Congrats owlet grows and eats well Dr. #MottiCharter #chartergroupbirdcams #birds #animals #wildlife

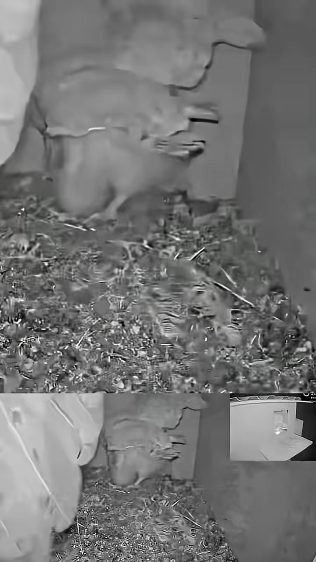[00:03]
doing a great job feeding this low nestling he's obviously very excited when he gets prey here a common vole which a little bit bigger he gets mainly voles and mice for the most part so extremely happy
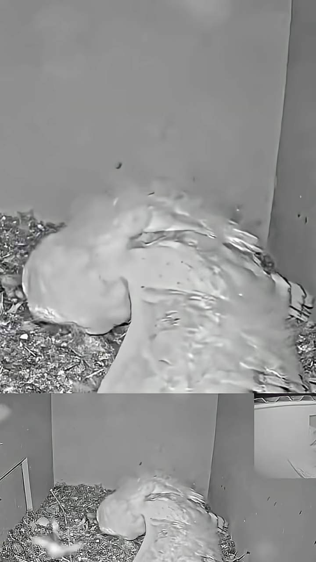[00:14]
uh with that super cute this guy is developing very very well even within a week or so he can probably fly
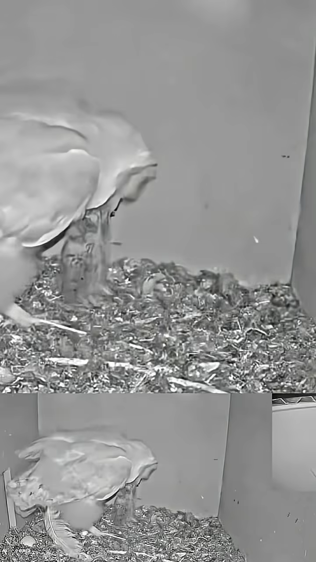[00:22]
and fledge hopefully he'll stay along um for a longer time than that the guy is just growing super super cute uh what a what a cute nestling
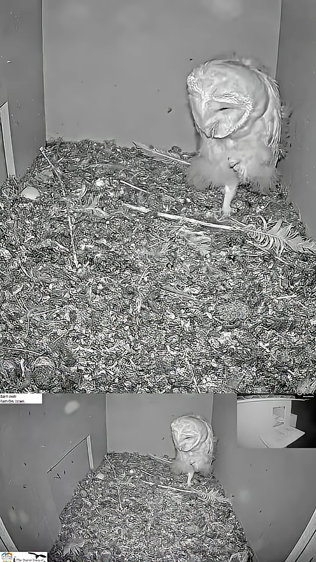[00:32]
uh and the parents you know even though we had initially the problem with the female remember stealing food and we had nestlings that died but they they reach a point where they're able to feed themselves and also the nestling and
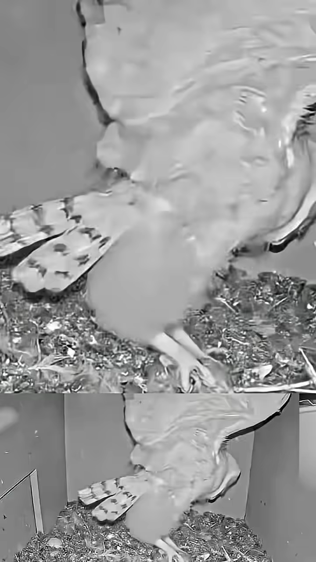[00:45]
he's playing he's doing a lot of uh playing jumping around with the food after he's not hungry but he's obviously swallowing the prey whole
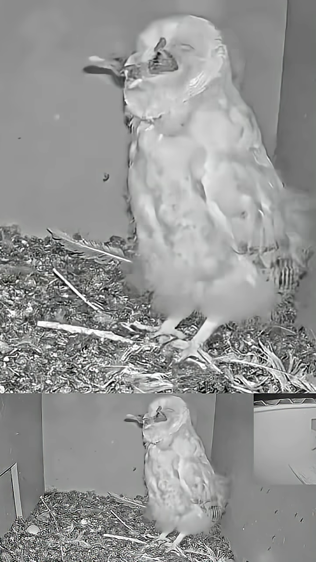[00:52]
but this is a period of time now that he he has to build up his um his wing muscle